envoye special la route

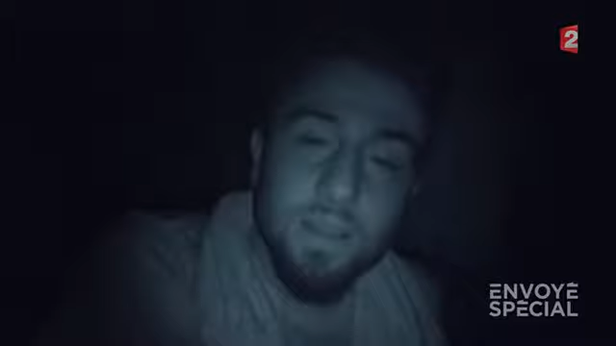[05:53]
peut-être que dans les cinq ou dix derniers mètres la police va nous attraper et nous repousser en grèce c'est pour ça que je ne me réjouis pas encore on va peut-être pleurer
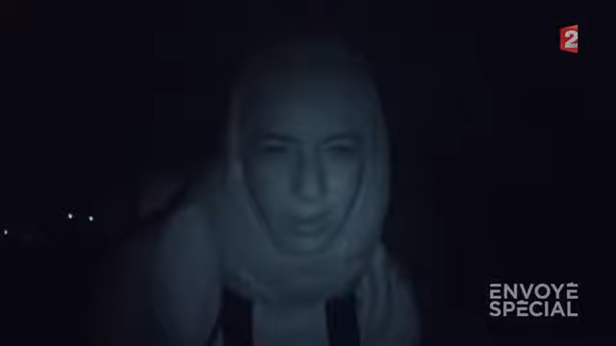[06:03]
au loin les lumières de macédoine
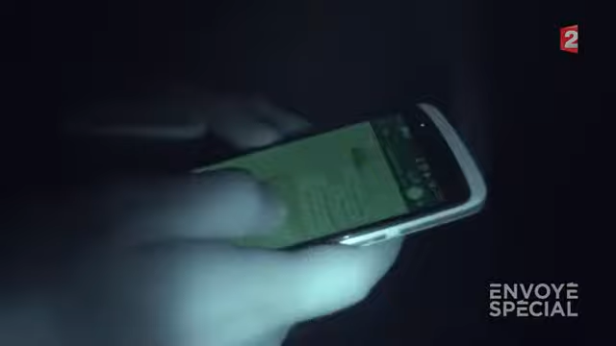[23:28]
faut prendre à droite là et par là on longe les rails et on rentre là dedans cinq
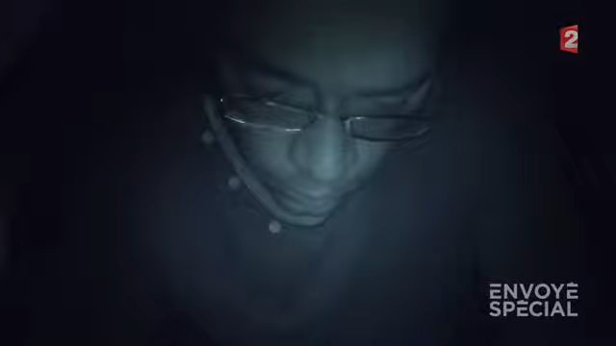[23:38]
jours plus tard le guidage gps commence tu vois bien où est ce magasin on
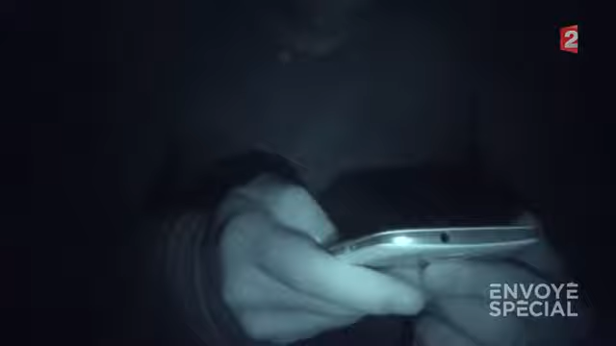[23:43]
va longer la frontière là pour rentrer à cet endroit ils
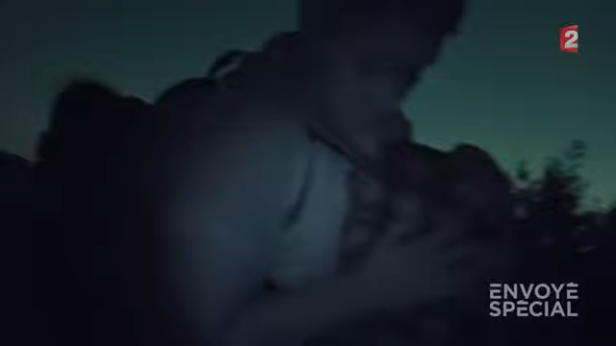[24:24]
vous êtes prêts ok armad veut éviter la route il s'élance dans un fossé prend à travers champ
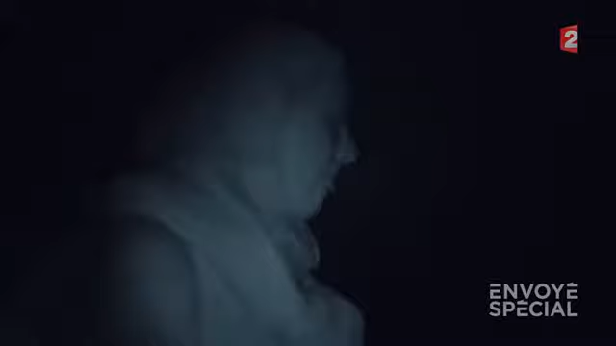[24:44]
djian a le souffle coupé au bout d'une heure ils ne peuvent plus avancer la végétation est trop dense et ça
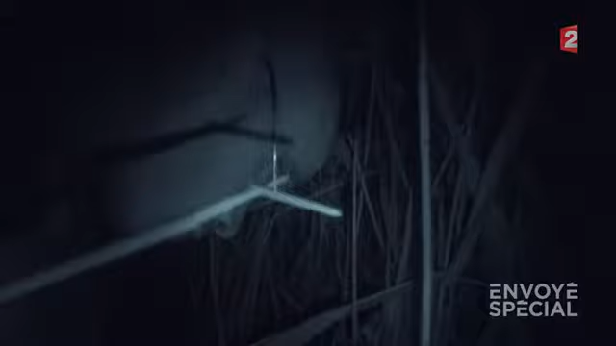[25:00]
m ça va être danse comme ça tout le long tu crois qu'on peut passer non on va falloir remonter on va voir on peut passer c'est bon avec